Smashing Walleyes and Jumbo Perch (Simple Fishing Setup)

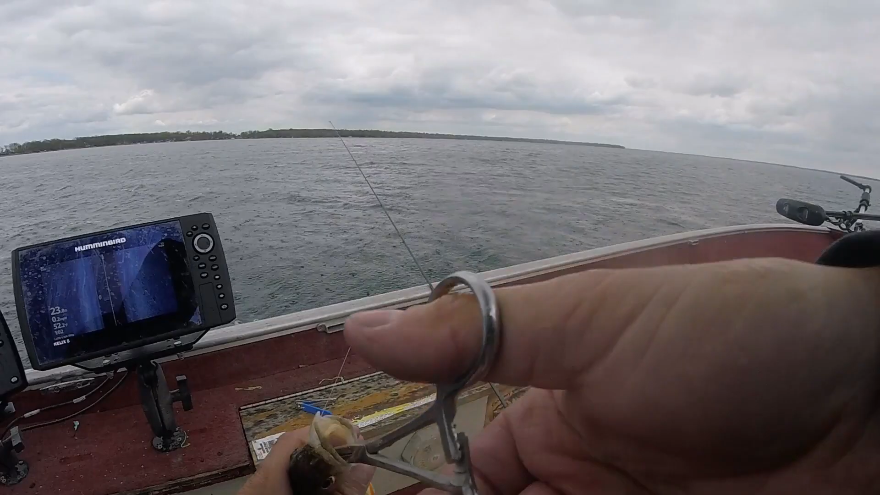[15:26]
There we go Ooh there's some fish Look like Bounce or perch Or what they are But